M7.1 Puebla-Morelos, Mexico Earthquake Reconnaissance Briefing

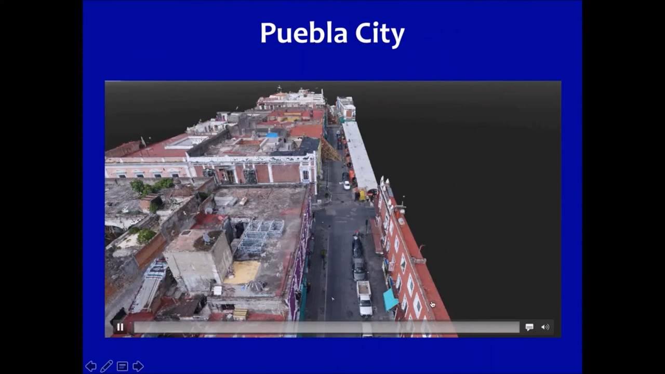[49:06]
This is just one sample of data that was collected within the states of Puebla.
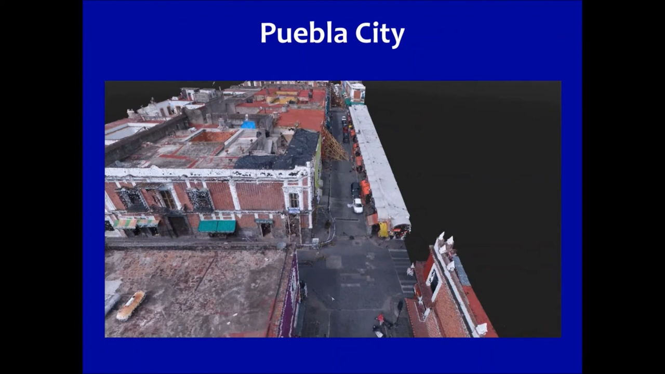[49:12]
Here again, we're mapping that 3D model. This is a region near downtown Puebla City.